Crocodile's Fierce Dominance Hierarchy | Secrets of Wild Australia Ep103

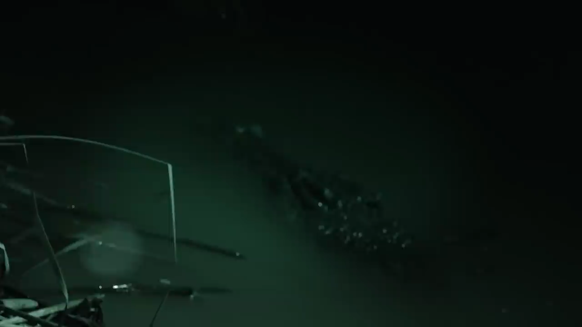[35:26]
giving out deep, rasping noises of his own.
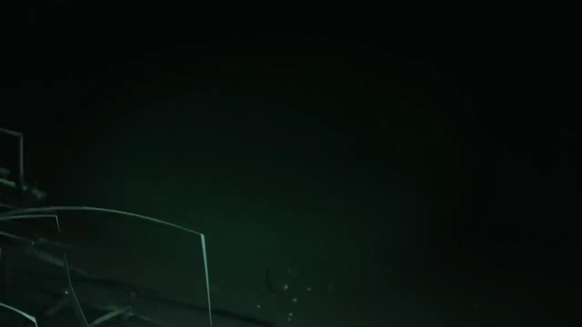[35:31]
They swim around together for hours before they eventually mate.
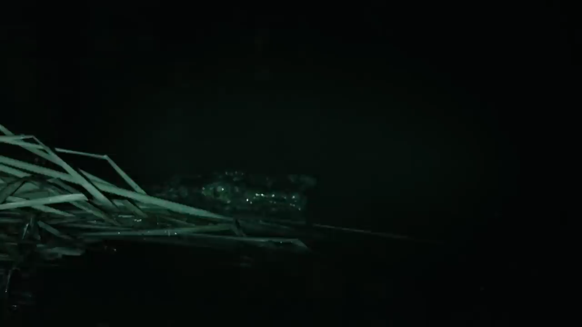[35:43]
copulation can last up to 15 minutes and takes place while fully submerged.
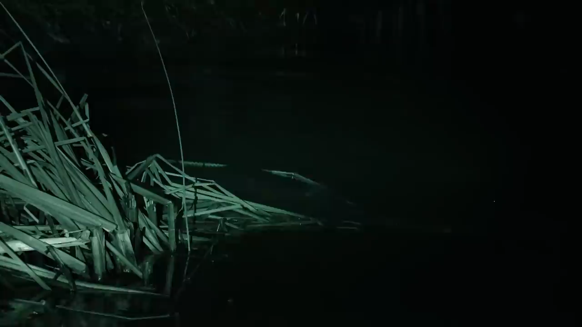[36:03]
Ted's reign as the dominant male has been challenged. Amber's behaviour is not unusual.